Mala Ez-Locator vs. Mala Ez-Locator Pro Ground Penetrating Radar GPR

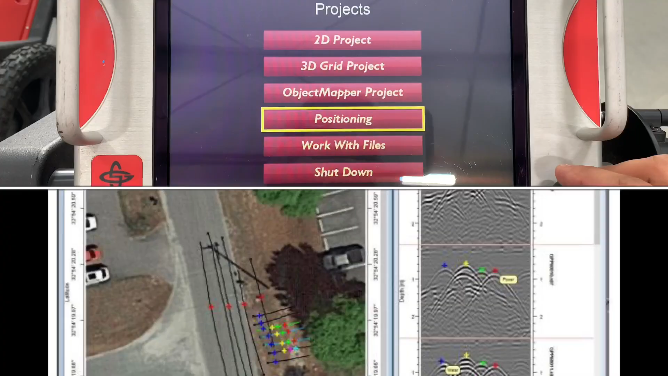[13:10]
to actually post-process the data and and that's at a separate cost.